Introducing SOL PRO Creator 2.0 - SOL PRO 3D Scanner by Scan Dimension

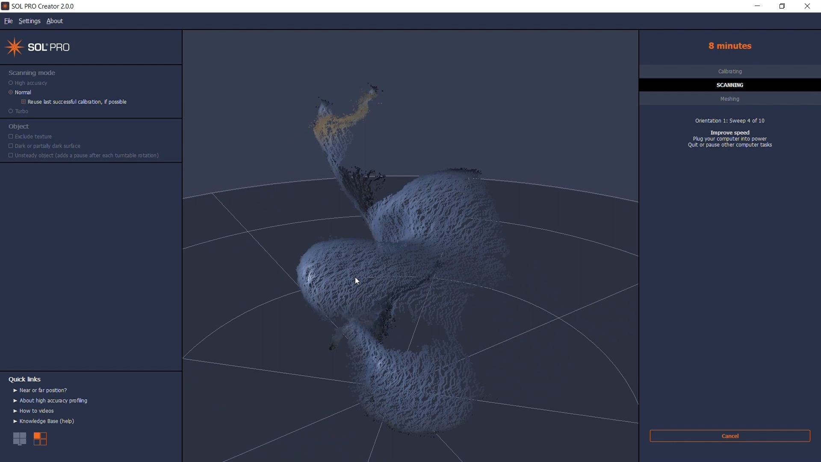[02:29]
the software switches from live video to showing the continuous building of the point cloud As more and more information is processed
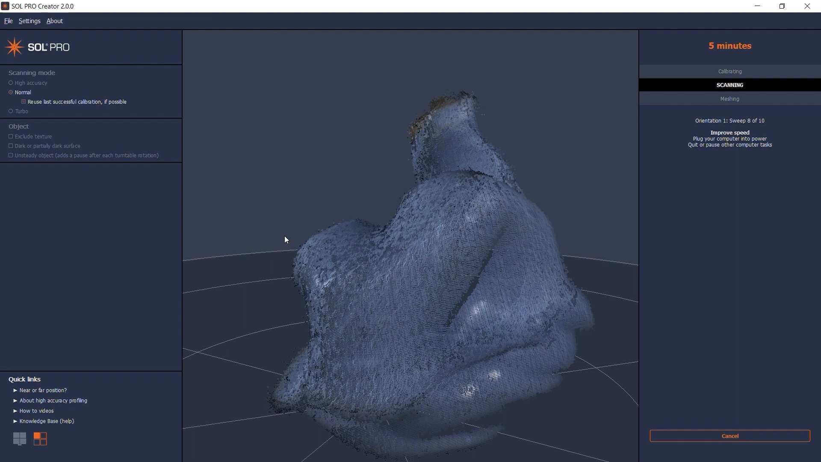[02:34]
For a scanning to result in a full 360 degrees 3D model The entire object's surface needs to be exposed to the camera and laser at least once
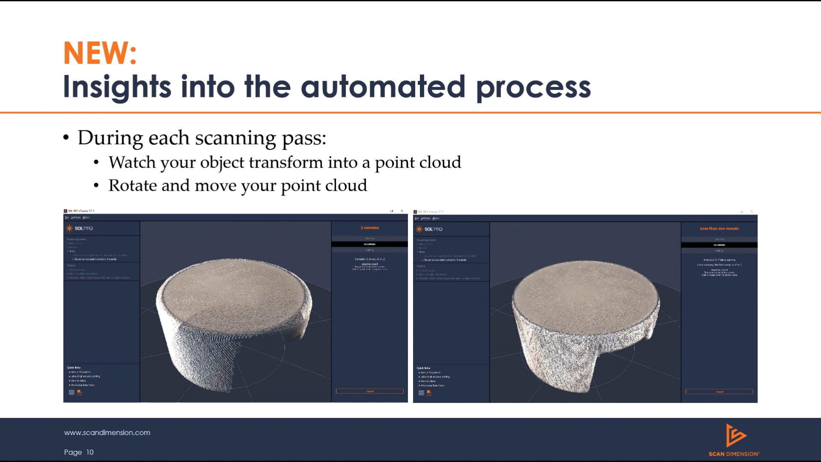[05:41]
After each scanning pass You'll get a comparable thumbnail you can use to check the automated alignment
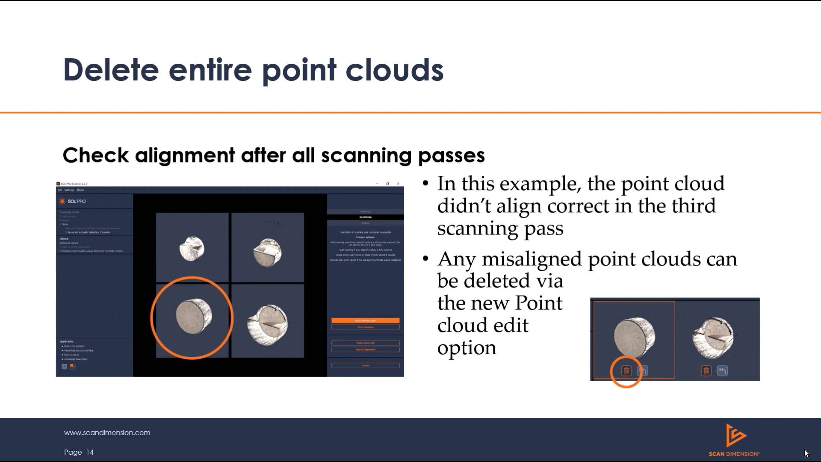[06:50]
Let's look at an example of removing part of a point cloud What we have here is a bottle opener But we only need the handle
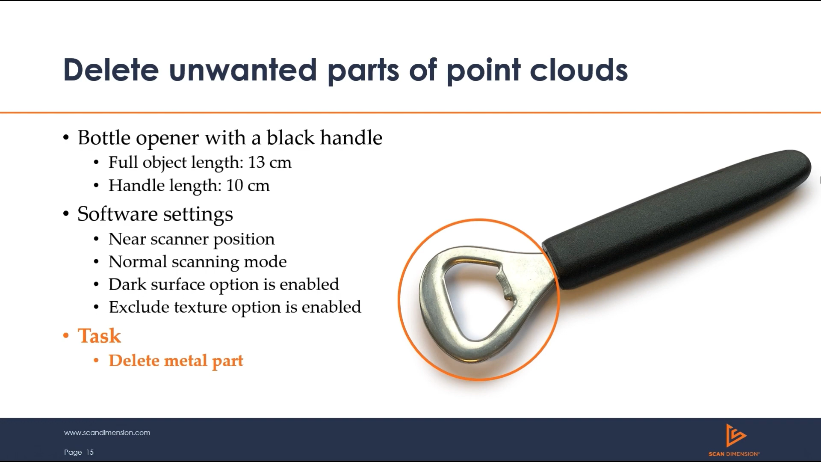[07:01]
We perform two scanning passes And attach some modeling clay to reduce symmetry in the sample Simply select points surrounding the area you want to remove
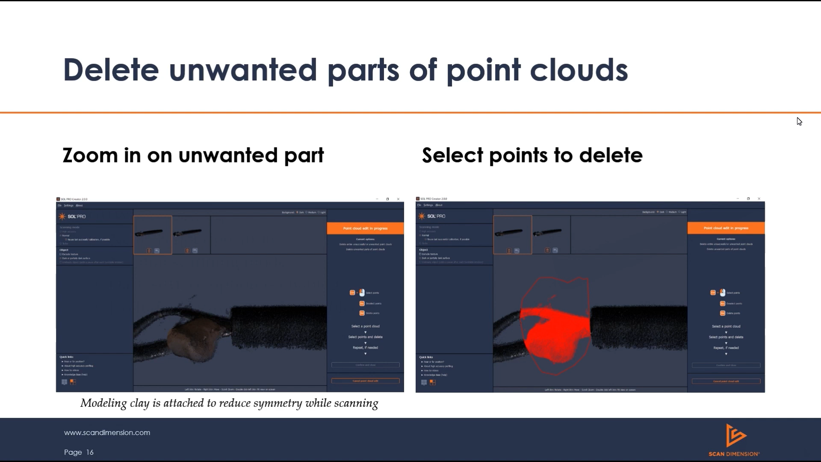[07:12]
Then delete the unwanted parts And repeat as necessary
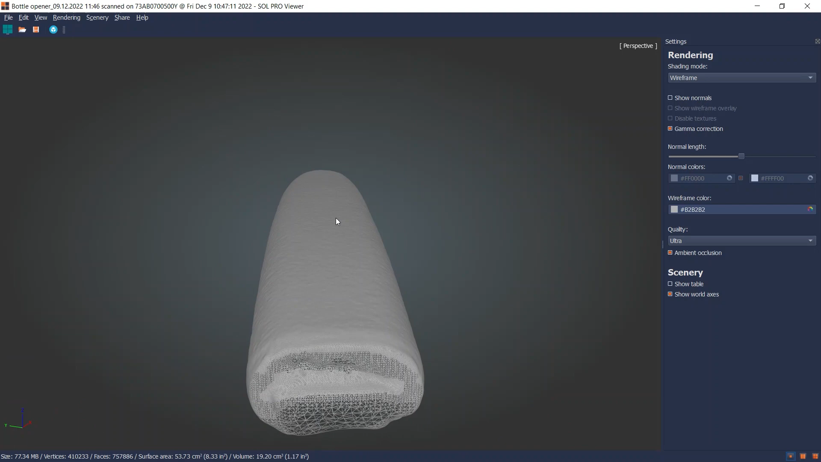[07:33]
Let's take a look at the point cloud edit feature Using SoleProCreator 2.0
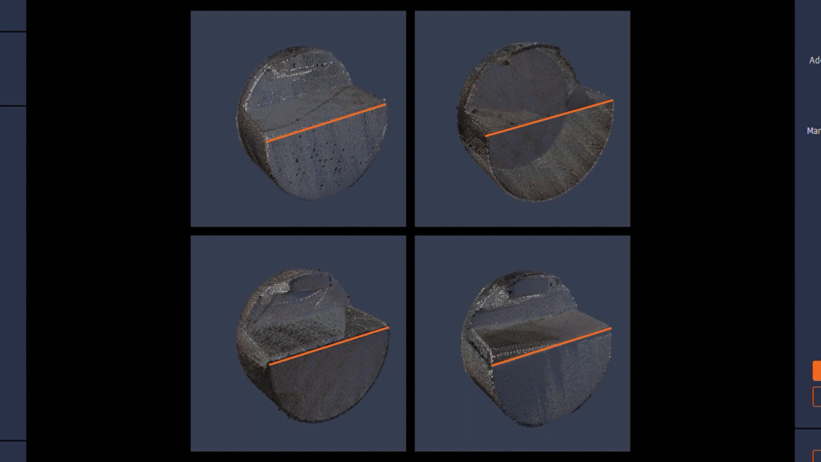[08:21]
I can see that something went wrong with the fourth point cloud I know that the other three scanning passes combined Will have scanned the entire object's surface So I can safely delete the misaligned fourth
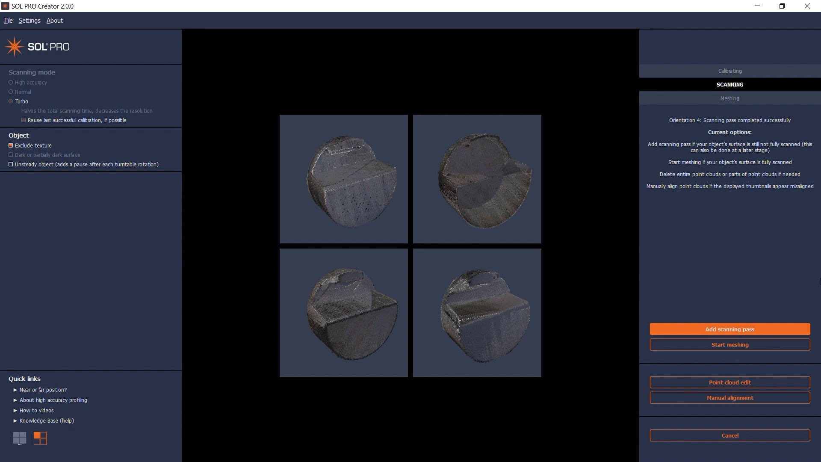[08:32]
point cloud Without the risk of losing essential information for my final 3D model In point cloud edit, I can select the fourth point cloud and zoom in for a closer inspection
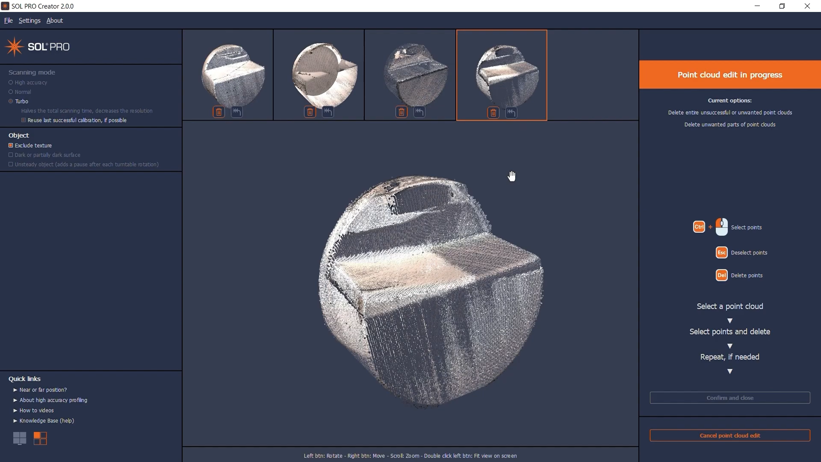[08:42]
It is clear to see how the round object slightly shifted position during the scanning
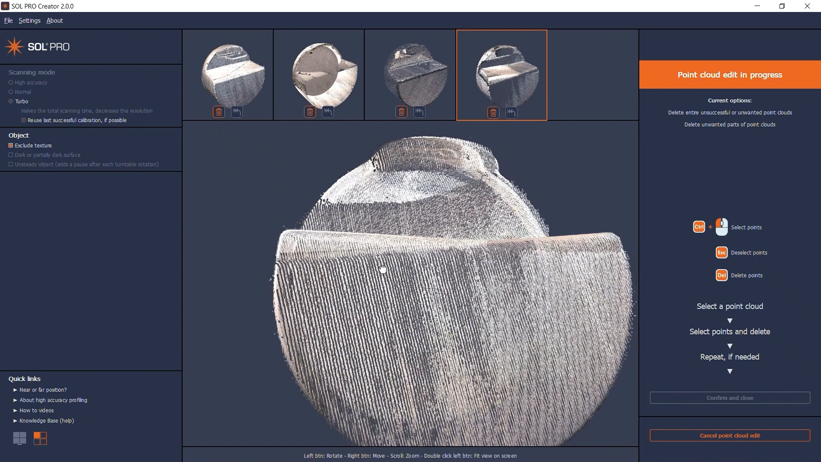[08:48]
So I'll just click the delete button and then confirm and close The remaining thumbnails are now ready for meshing
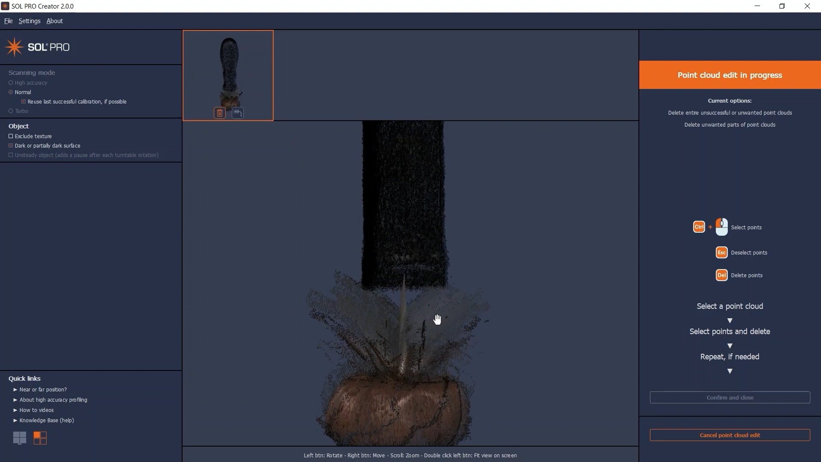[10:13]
Hold down control to get the lasso tool and select any unwanted points If you regret your selection simply click the escape key to deselect When your
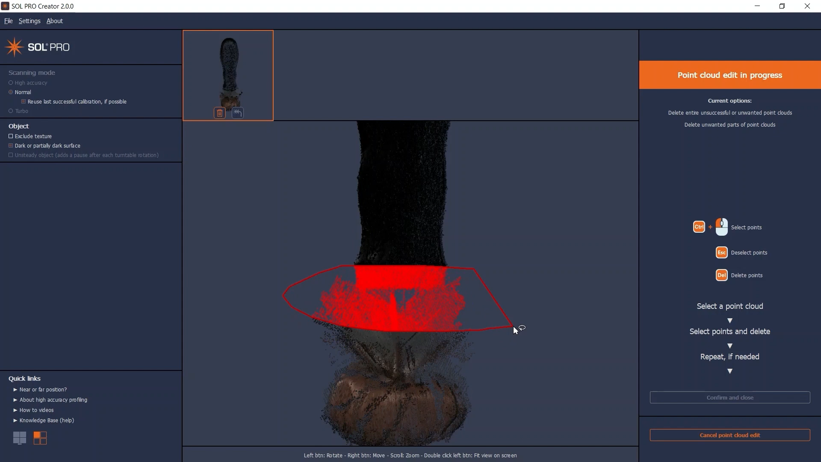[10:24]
selection is correct press the delete key to delete the points If you regret a deletion
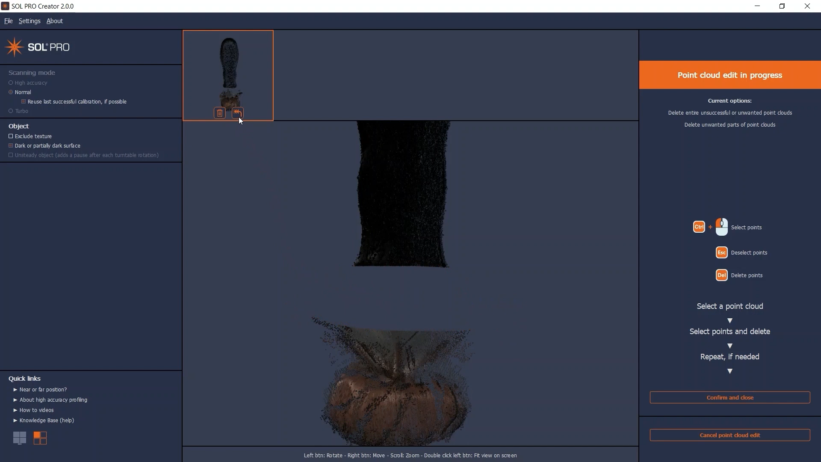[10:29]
you can click the revert button on an edited point cloud As long as you have not yet clicked confirm and close
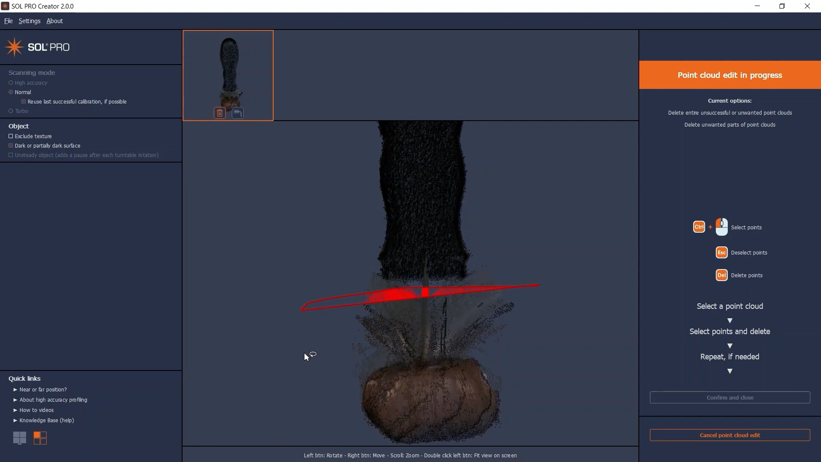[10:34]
In cases with more than one scanning pass you must delete the unwanted points on all of the point clouds
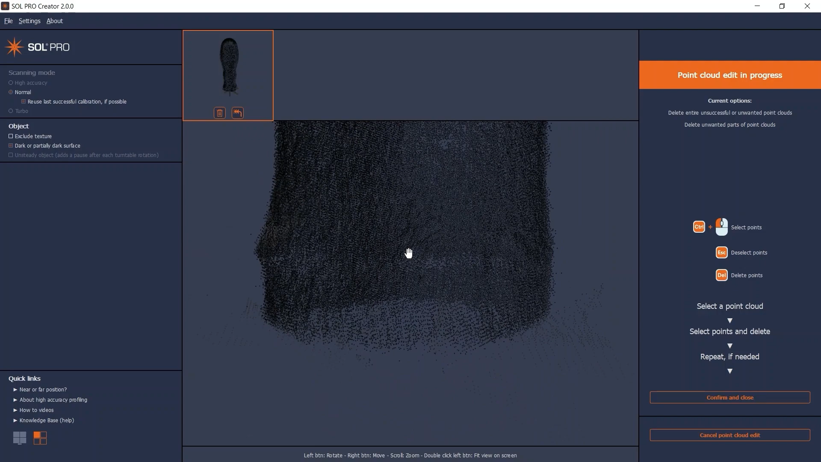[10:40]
Click on confirm and close when you are done The thumbnail is now updated and you can start meshing and eventually save your new 3D model